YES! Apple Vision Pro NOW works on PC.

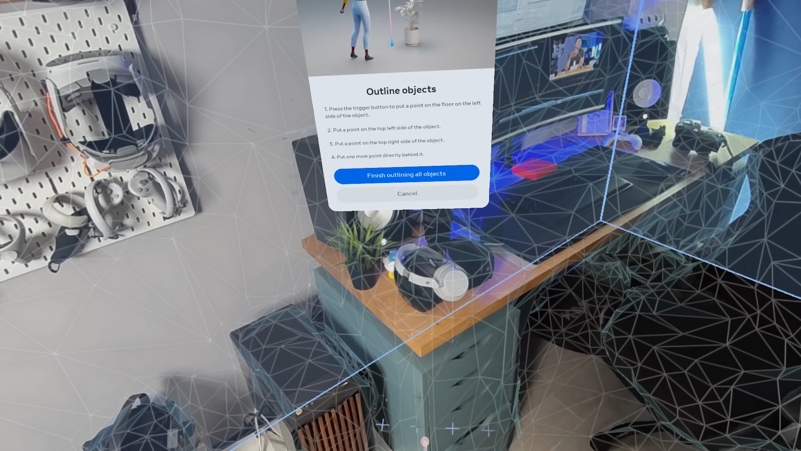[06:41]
But the best part of the update for me is the multi-room support with a mixed reality setup, so instead of recreating at an average time, you can actually have it available in different areas,